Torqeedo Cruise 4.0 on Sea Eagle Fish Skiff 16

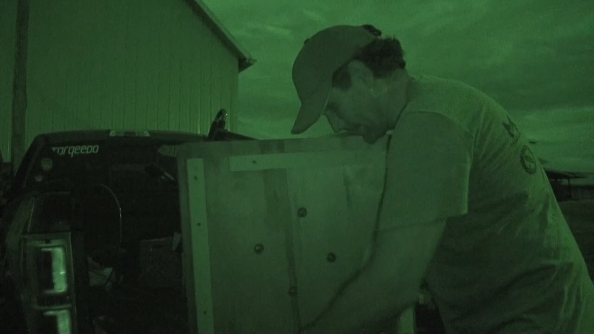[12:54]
It's starting to come out. Um, I think we're in good shape as far as the seat. I'll show you here in a minute. The most important thing is just that you have clearance between those two, those two heads, um, when, when the seat actually spins. Alright, last little turn.
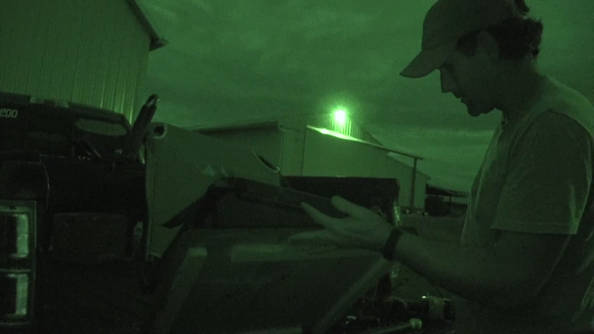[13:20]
Um, and let's, again, look right inside there and you can see this has
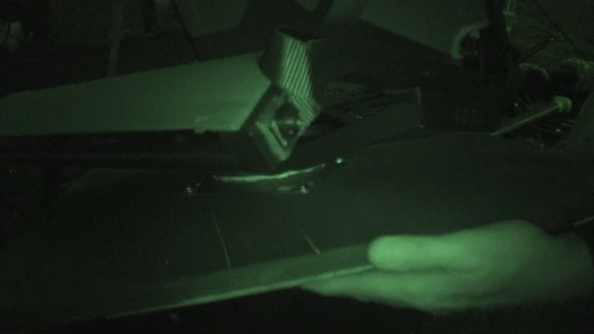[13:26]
a full spin and no, no,
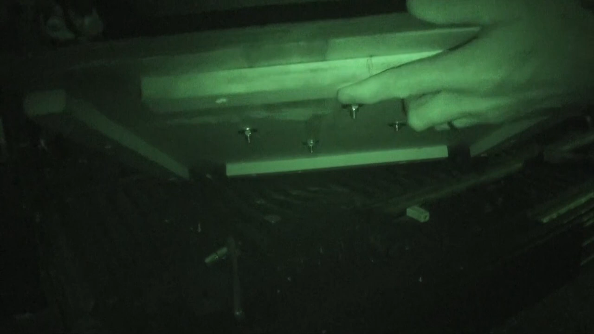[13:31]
no friction, no head on head friction in that, in that gap.
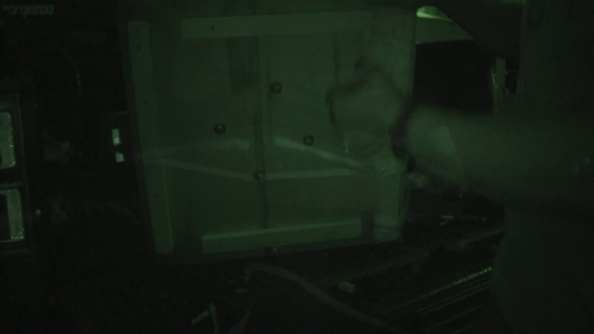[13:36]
So, all right, let's see how that sits down on there.
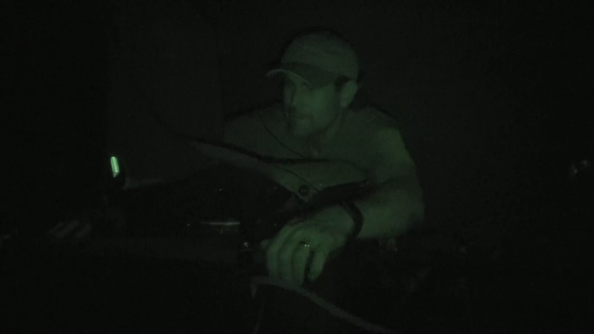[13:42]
I think because I got my straps on, it's not quite sitting down flush, but I got room for the cords coming out there. Actually, that is flush. I, I think I will put a hinge on this like I've done with the other one, um, just to make it uniform.
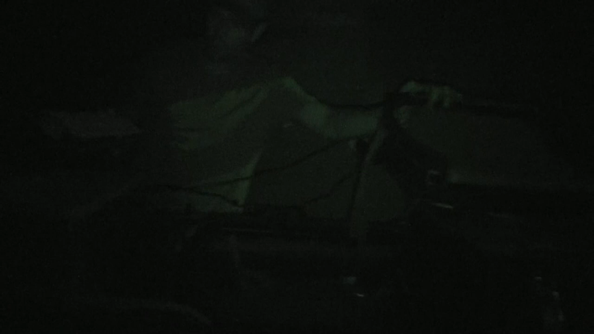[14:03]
But otherwise, I'm good. Got a good seat there.